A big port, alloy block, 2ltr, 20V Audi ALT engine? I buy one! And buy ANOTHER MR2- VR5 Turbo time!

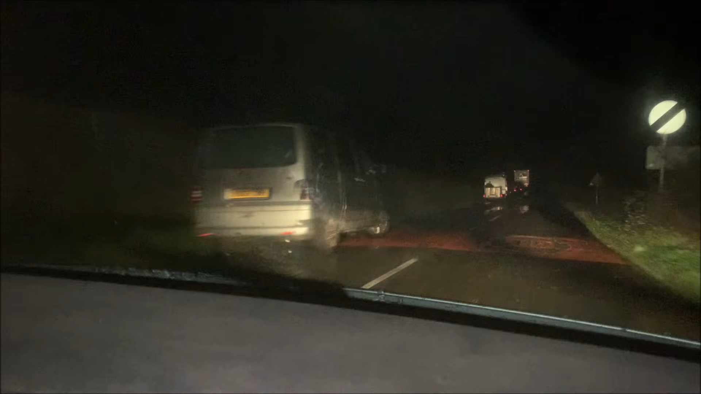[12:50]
All of these cars seem to be the cars from the village. They've parked outside the village because it's all in the water. There's a right turn in a minute. I'm gonna go and try that. I hope that'll work because uh Wow. I don't want to go all the way back.
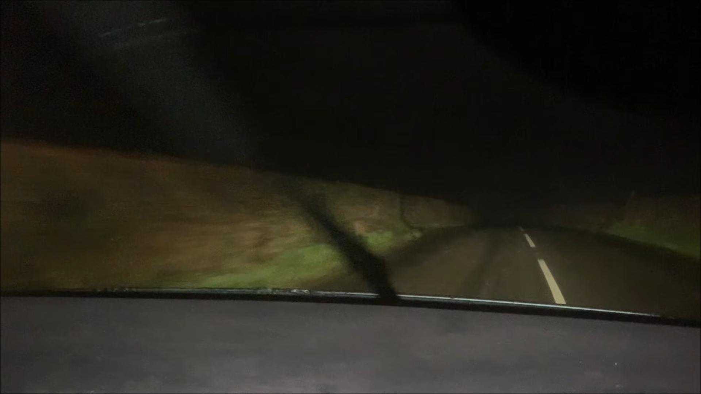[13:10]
Proceed to the route. I don't want to go all the way up the way back to the fucking A40 which is miles away. I went this way because it's something I've told me to. Bastard. Well I'm somewhere. The police that was guarded in the flooded out section. I stopped a guy and spoke to him. And I said is there any other route?
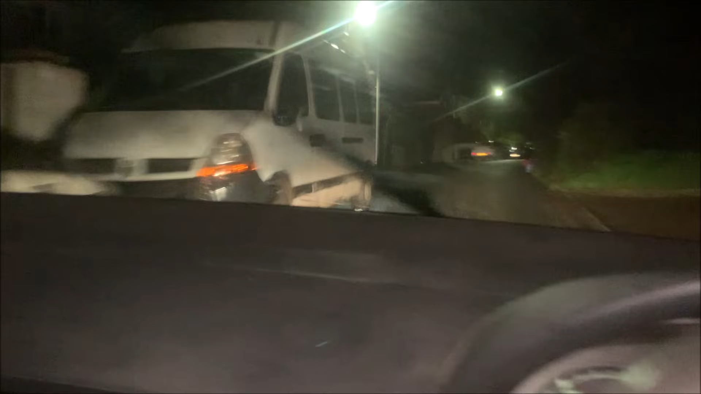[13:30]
And he basically was saying no unless you went right back miles to the big main road a long way back.
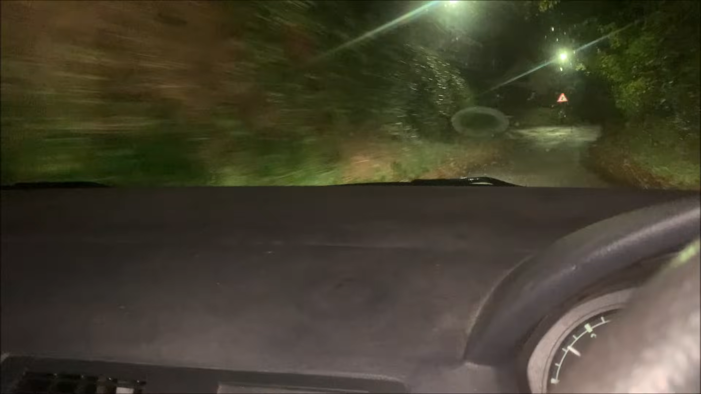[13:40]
And uh he said because the whole river's flooded so everywhere is flooding to some extent. Oh shit what does this say? Oh not another one surely.
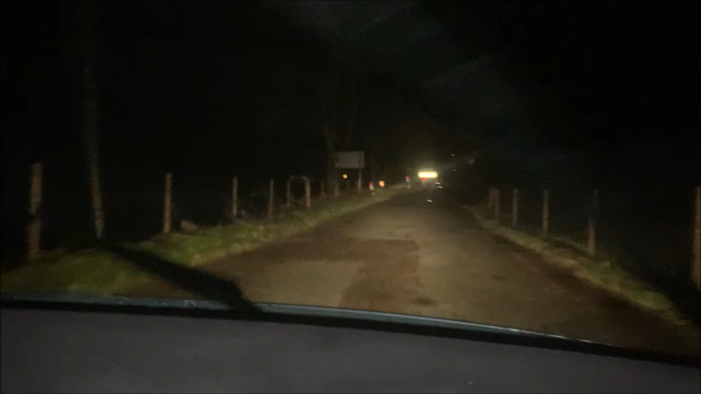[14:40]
It's wrecked the road back there. But I think, unless, I think this is fucking possible. I might have fucking made it you know. It depends if this goes back downhill. If this goes back downhill I'm fucked.
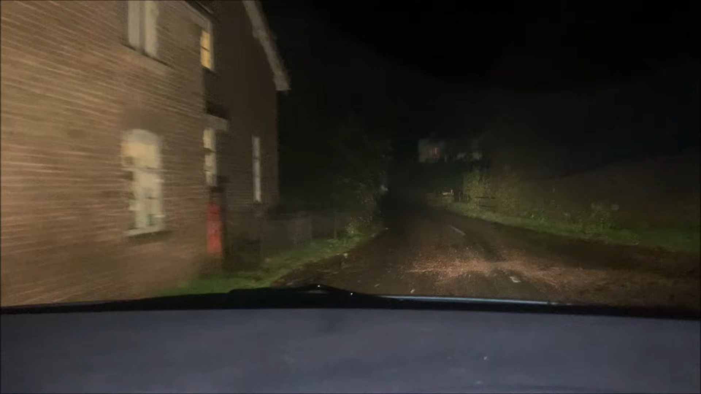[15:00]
If this stays above the water line I'm good. Alright I'm back from uh looking and buying that car.